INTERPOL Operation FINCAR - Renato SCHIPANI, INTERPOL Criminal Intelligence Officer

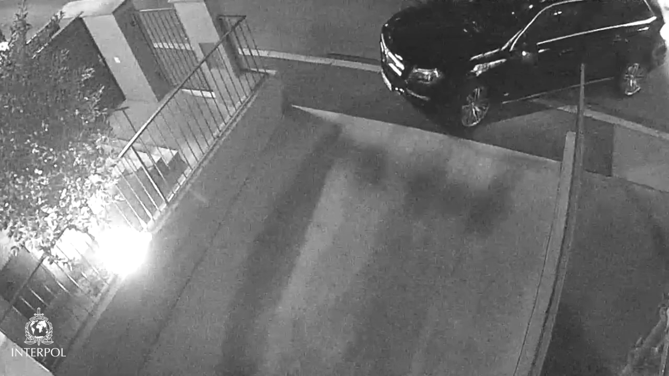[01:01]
So it means that even without any intrusion in the car from remote, the criminals can access the key code and
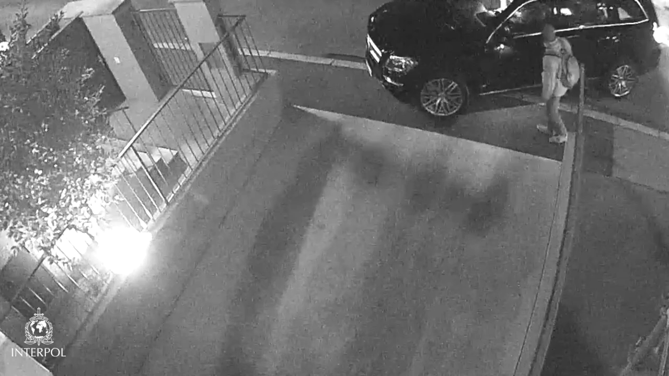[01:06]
drive away with the car in less than 1 minute.